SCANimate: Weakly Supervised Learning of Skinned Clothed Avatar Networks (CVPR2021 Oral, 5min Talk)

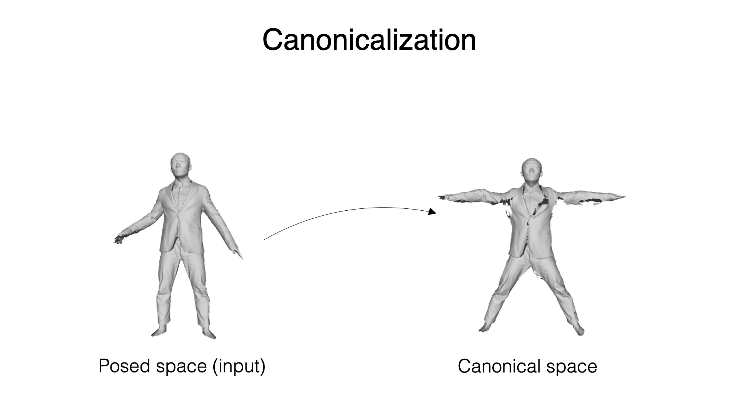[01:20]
For canonicalization, we need to obtain a mapping from the input scans to the canonical space. Unfortunately, this mapping is not known a priori.